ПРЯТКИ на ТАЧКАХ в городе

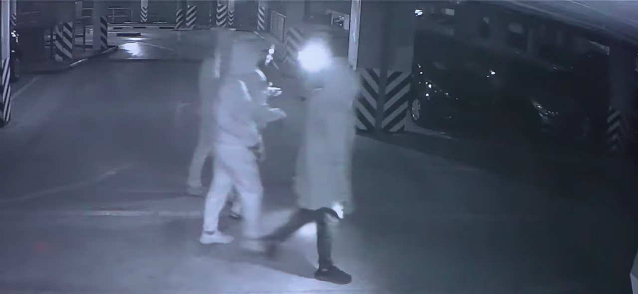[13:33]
Я думаю, здесь можно лица увидеть. Я думаю, там есть этот человек. Они прям к камерам подходят.
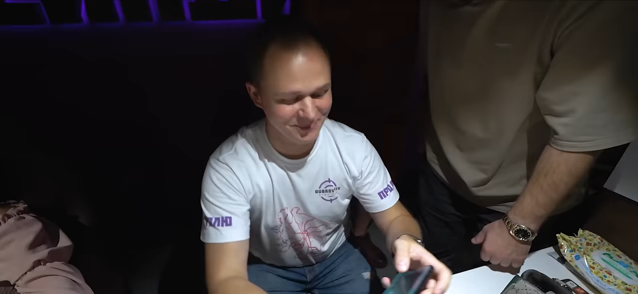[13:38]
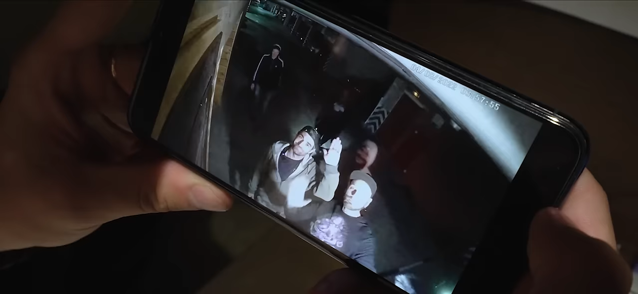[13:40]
Знаешь, это дерзко.
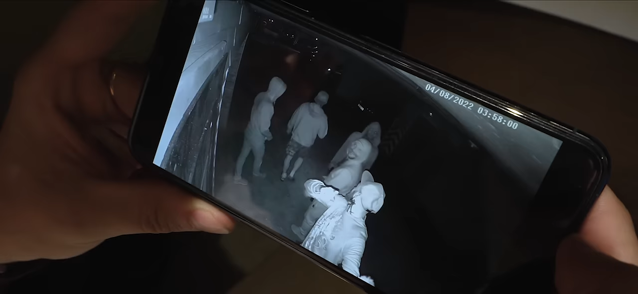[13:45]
Тут и наших никого здесь нет.